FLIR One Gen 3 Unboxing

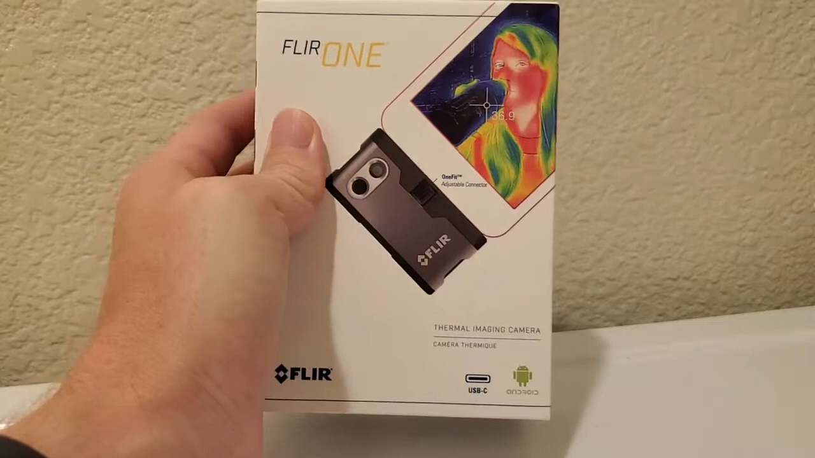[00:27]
kind of a little heat map of whatever you're pointing the camera at. And you know again usually this is used for building inspections, to find maybe electrical wires that are giving off too much heat in the walls, to locate studs, to locate pipes when you're doing plumbing, that kind of thing.
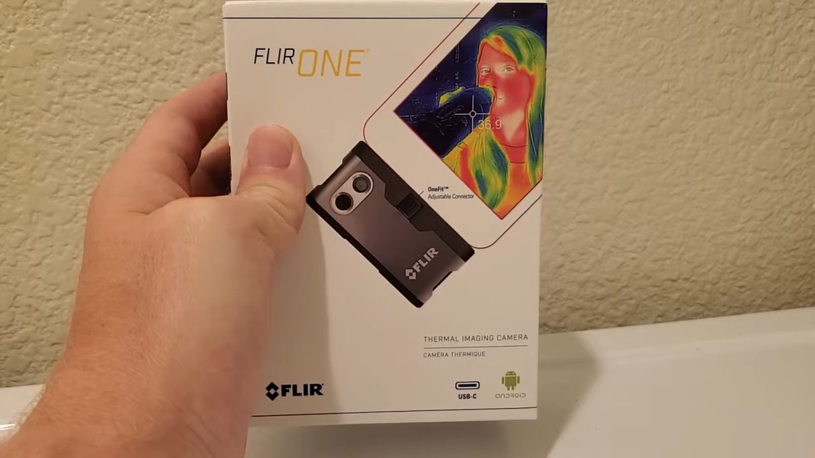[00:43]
So essentially the cameras allow you to see through walls, to see you know what the temperature of machine parts are and that kind of thing.
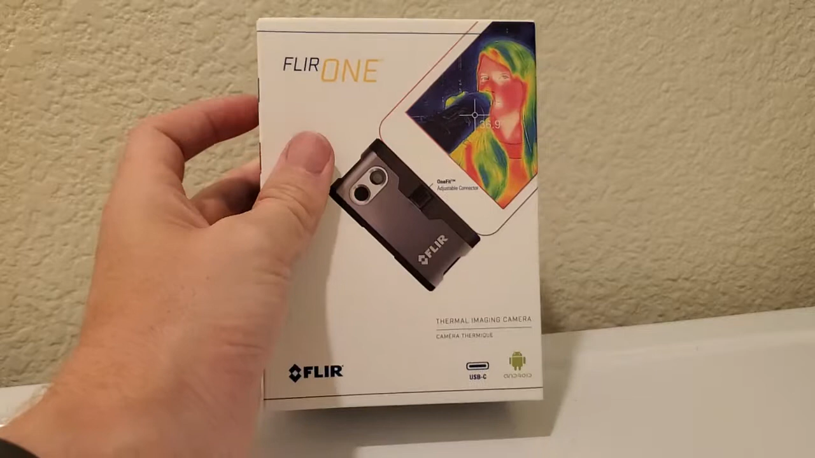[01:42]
So basically it's a little device that plugs into the bottom of your phone. They have both an Android and an iPhone model for it.